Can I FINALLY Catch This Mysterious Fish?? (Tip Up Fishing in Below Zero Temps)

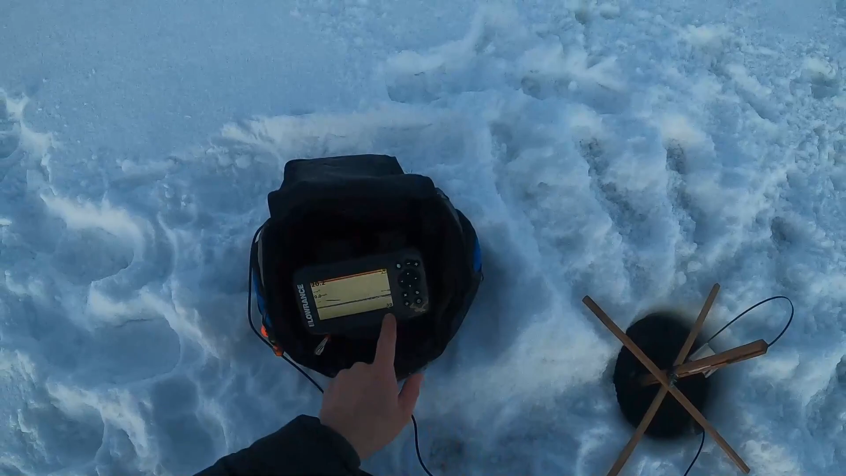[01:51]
so we're in 20 feet there's our bait right there i think i want to drop it even more